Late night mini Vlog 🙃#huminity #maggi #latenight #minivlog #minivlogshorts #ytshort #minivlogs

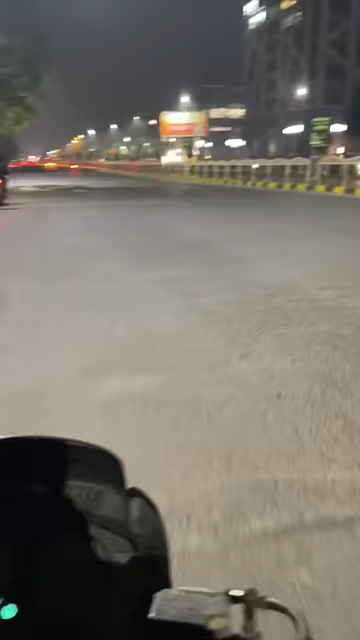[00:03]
तो रात के बज़े थे तीन और मुझे लग रही थी जोर वाली भूख तो मैं निकल गया इंदॉर की सड़कों पे मैगी की तलाश में अब food stalls के सामने इतनी